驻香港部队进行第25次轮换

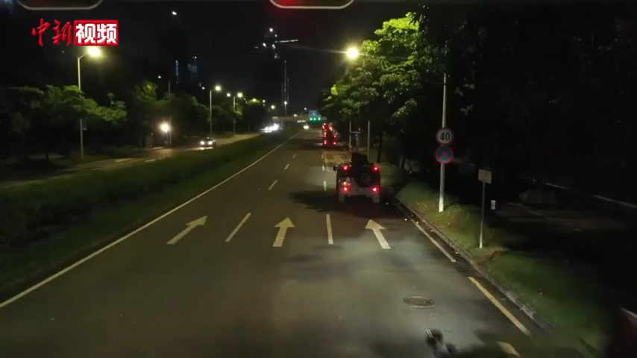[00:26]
以摩托化机动的方式向深圳皇岗口岸开进。